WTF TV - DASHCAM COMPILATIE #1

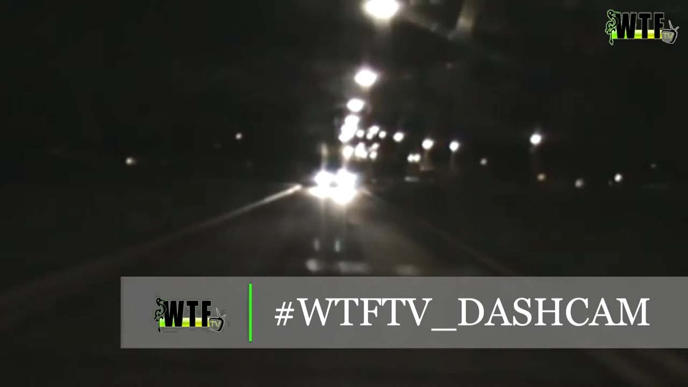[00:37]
In de video zie je dat voor ons drie auto's rijden die afslaan op verschillende kruisingen.
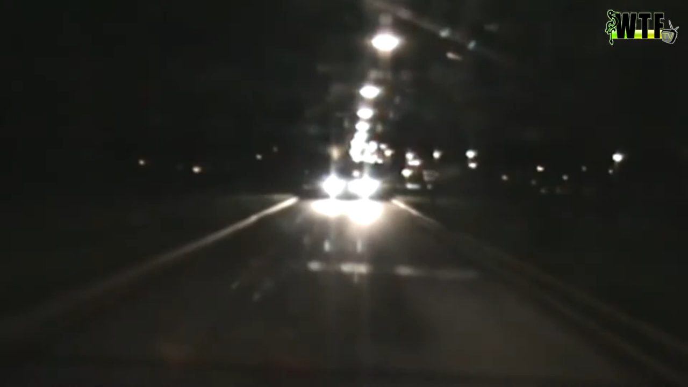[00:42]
Dus deze automobilist is niet degene die de snelheid bepaalt. Achter deze bestuurder is een andere automobilist heftig aan het bumper kleven. Het kenteken wat we zien hoort toe aan een Audi A6. Ha, laat dat nou net niet de auto zijn waar wij voorrijden.